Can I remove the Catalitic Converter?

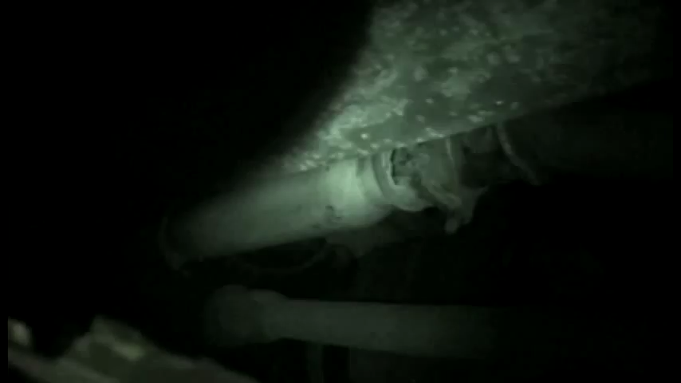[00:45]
There's a cherry bomb over there, and there's a converter,
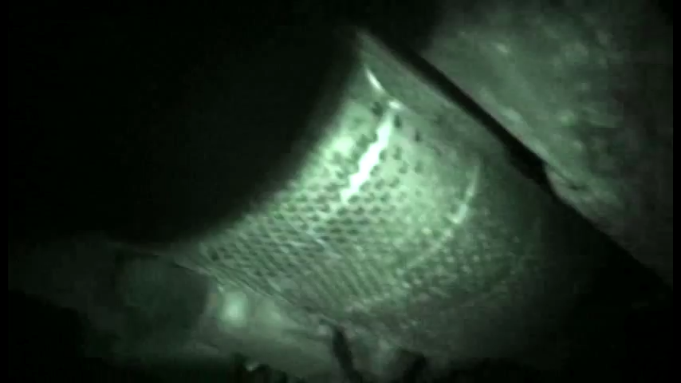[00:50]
a CC, and there's the oxygen sensor, the O2 sensor.
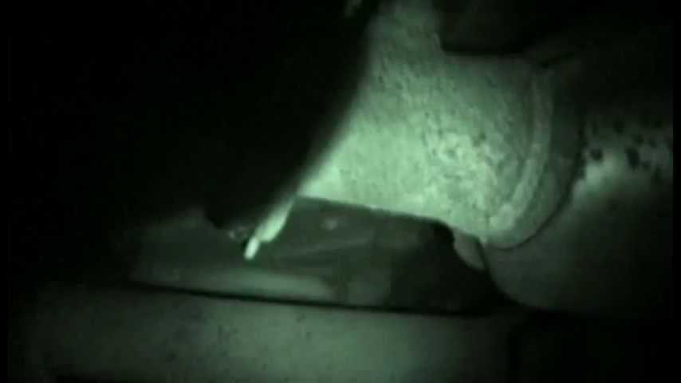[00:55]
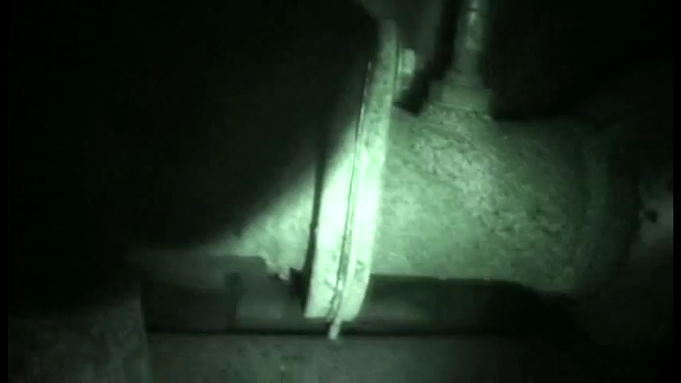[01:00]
I want to actually take this piece of shit off, unbolt it if I can and take it off.
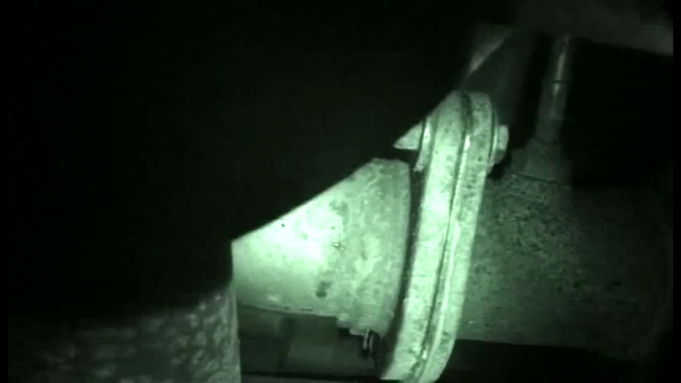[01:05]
If I can, then I'll just cut it right after the connection there.
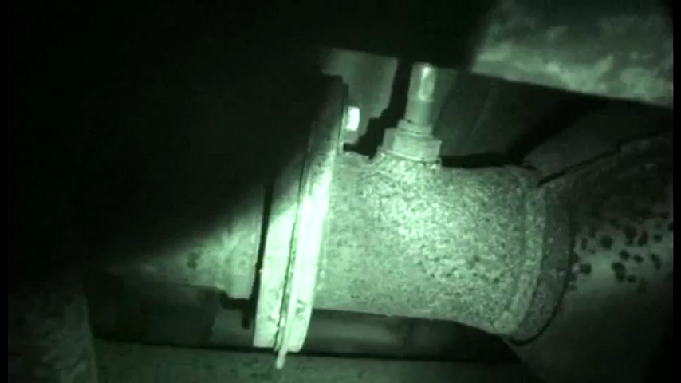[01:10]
Take off that O2 sensor, get a new one, and cut it at the front.
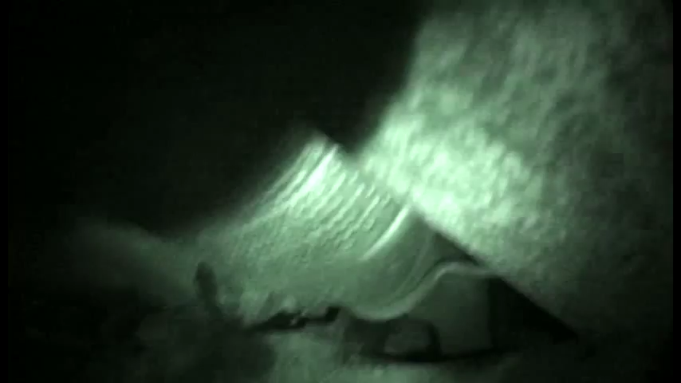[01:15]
Let's see if I can find it here.
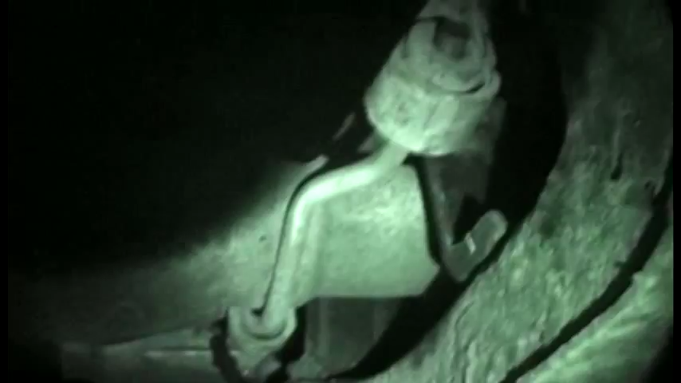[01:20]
I'll cut it at the front,
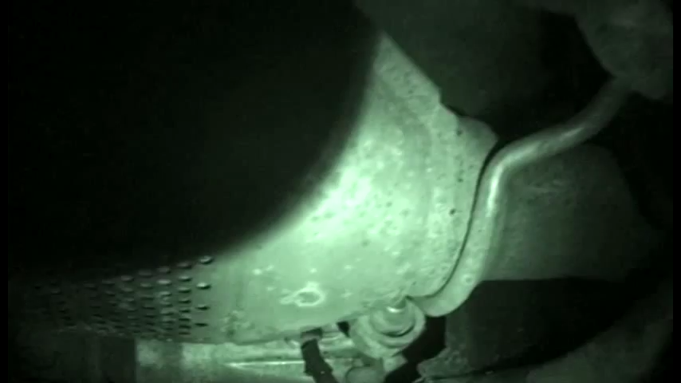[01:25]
probably after the hanger or before, I'm not sure.